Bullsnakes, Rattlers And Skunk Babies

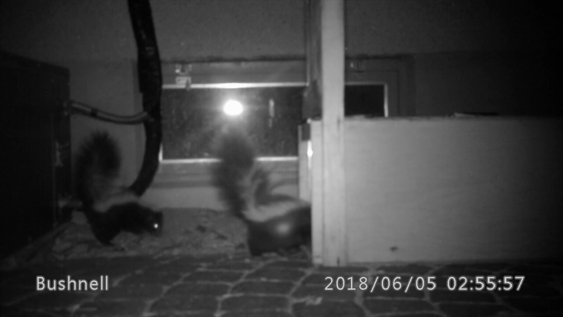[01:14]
checking out the trap, never quite going in it, backing away sometimes, scared from the light of the camera. Just these two, sometimes just one the camera caught, no mama.
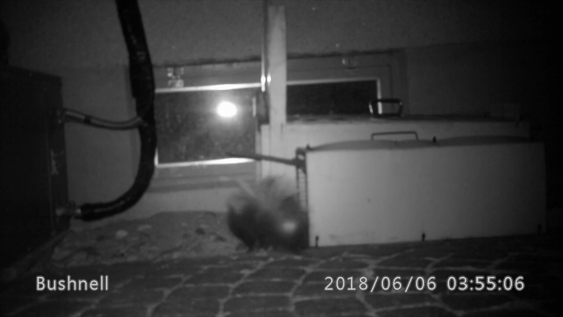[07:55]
Just a single skunk baby this time. I got four different tracks with this baby walking in front of the camera. Well, it could be multiple babies, I don't know, but I only got one at a time. Definitely interested in the trap, but not quite going in there. Probably good for the baby, not so good for my client. Okay, about an hour has passed.